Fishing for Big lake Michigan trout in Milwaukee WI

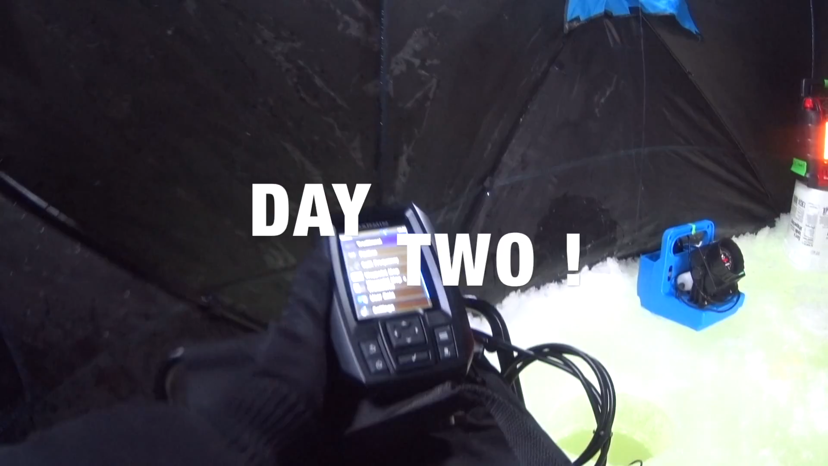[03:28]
Deep scan is not deep scan. The other one, it shows you the scan of the bottom.